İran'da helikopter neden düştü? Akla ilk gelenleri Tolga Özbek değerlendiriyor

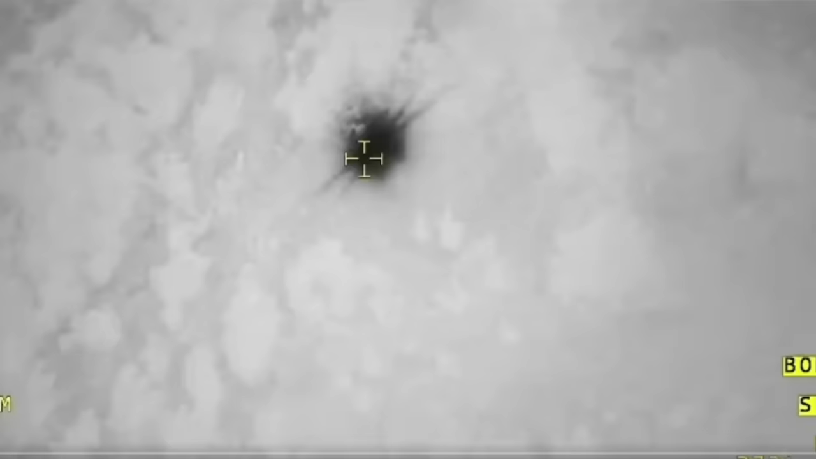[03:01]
Bölgeyi tararken zaten paylaşılan görüntülerden de göreceksiniz çok yoğun bir bulut tabakası, sis tabakası var. Bu arada Akıncı'nın da kullandığı MX-15 tipi kamera var. Bu bilgileri ekrandan alıyoruz. Bu kamerayla birlikte bu kameranın özelliği termal yani ısı farklarını tespit ediyor.